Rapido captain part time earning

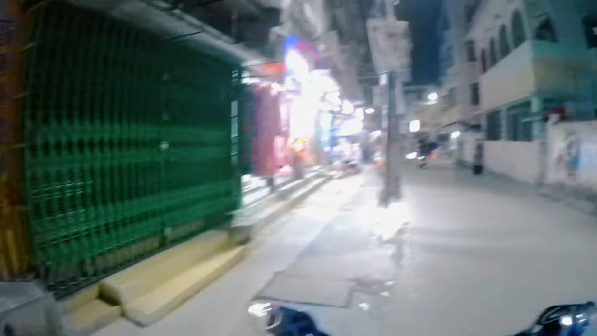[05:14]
लोकेशन तो यही शो कर रहा है, पता नहीं यार कहाँ पे है।
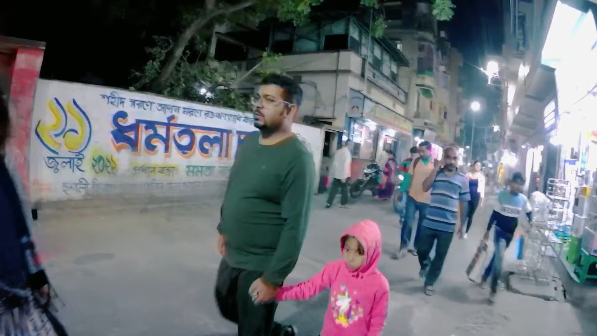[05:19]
कॉल करके पूछा जाएगा,
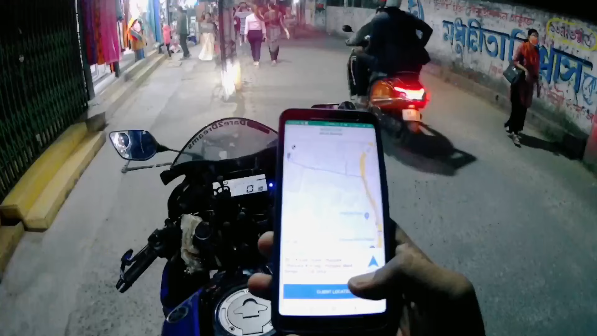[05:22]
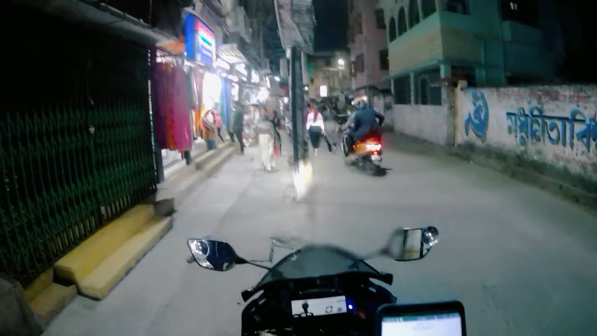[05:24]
क्लाइंट लोकेशन पे तो आ चुका मैं,
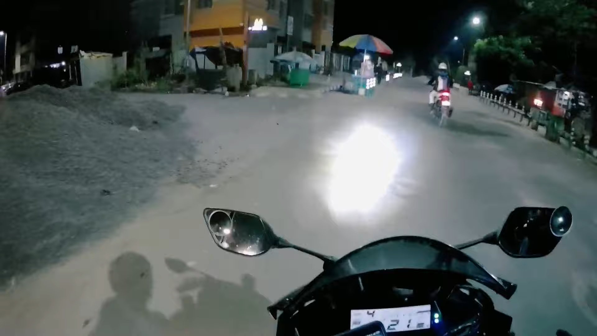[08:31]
चलो भाई अपना लोकेशन आ गया इधर,